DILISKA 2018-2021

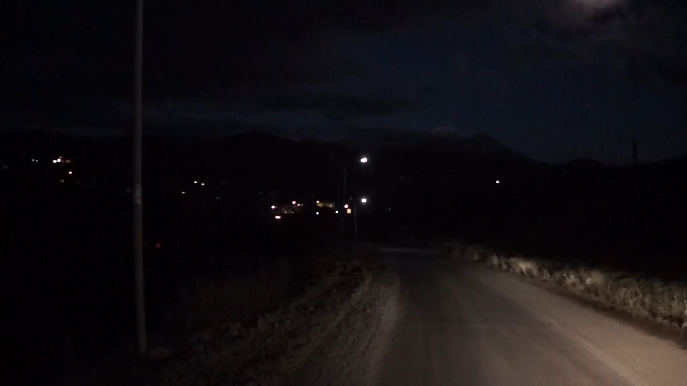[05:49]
Շարունակելով փողոցային լուսավորության կարևոր թեման, հարկ է նշել, որ պետական ծրագրով լուսավորվել են նաև գյուղի կենտրոնական փողոցն ամբողջությամբ, ինչպես նաև Դիլիսկայի համար 2 դպրոցին և սպորտ դպրոցին հարող տարածքը,